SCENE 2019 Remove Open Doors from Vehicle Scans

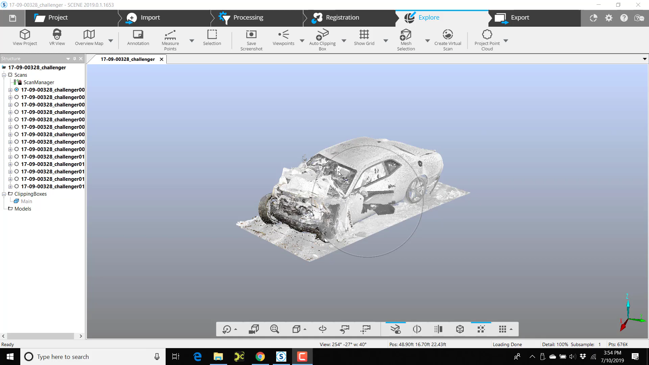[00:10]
so where we have a vehicle scan where we went inside the vehicle and we have a door open
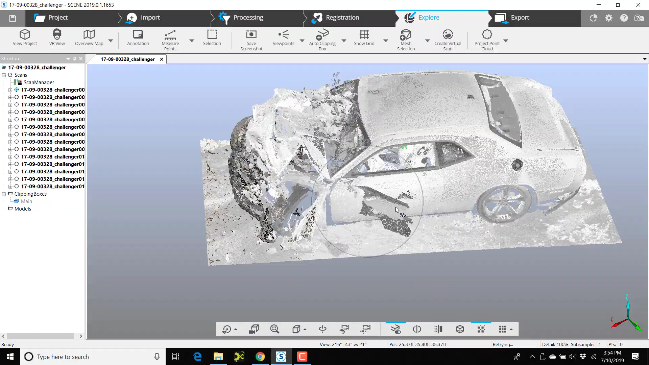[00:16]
we need to get rid of this door to make the scan complete I'm going to right click on the scans that have the door open and choose View 3d view and
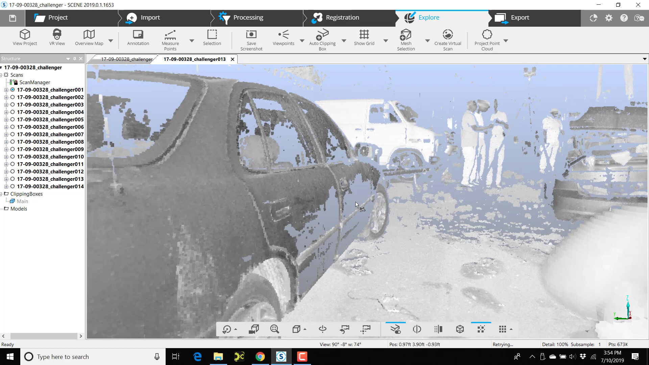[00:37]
I'll look directly down on top of this choose selection select polygon and I'll go around the door once it's highlighted I'll select or the click selection choose delete points
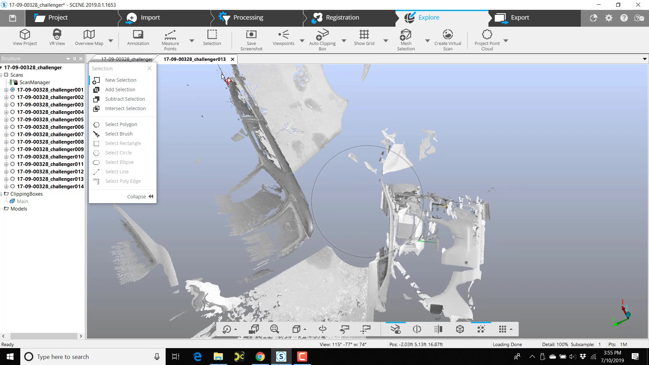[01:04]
and I'll close that view now right click on the next one which is scan 14 I'll
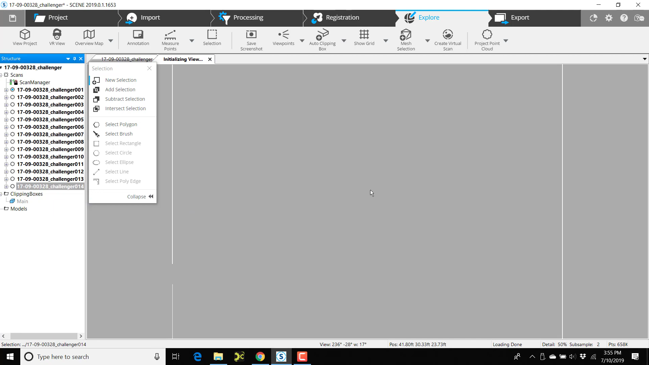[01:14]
open 14 up in 3d view and
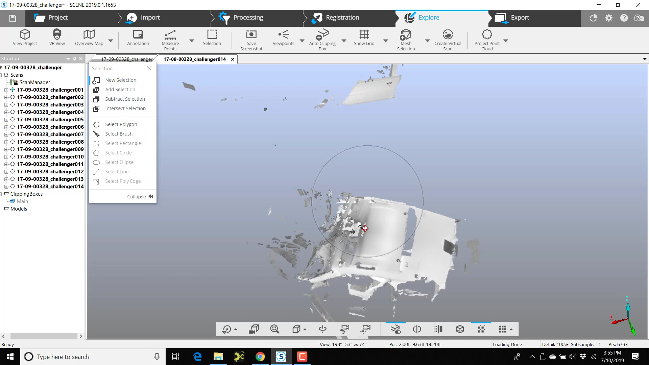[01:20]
there's the door I'll click select polygon
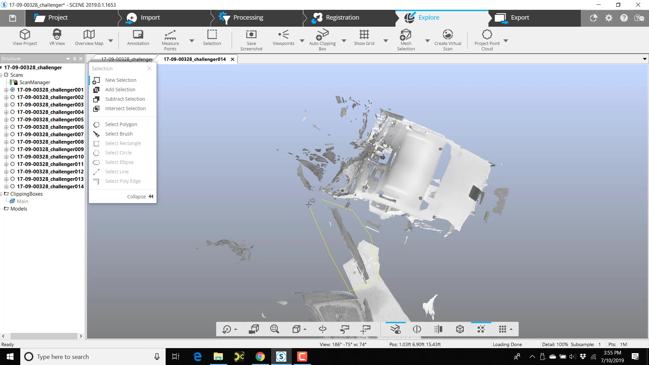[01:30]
right click choose selection and delete points and the door is gone
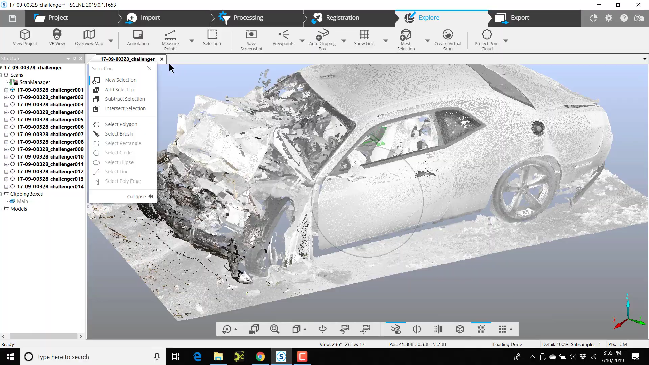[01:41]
so now the door is gone from the
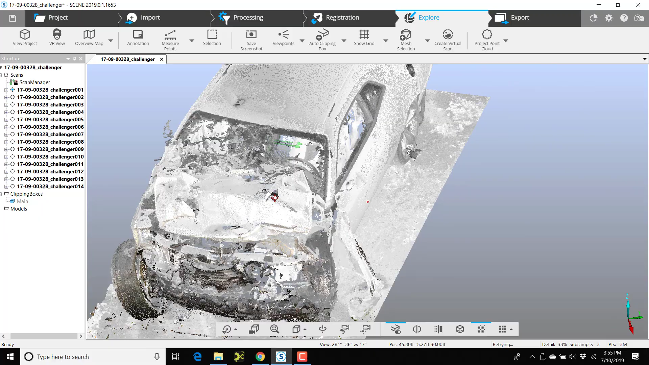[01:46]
scans make sure you save it after you delete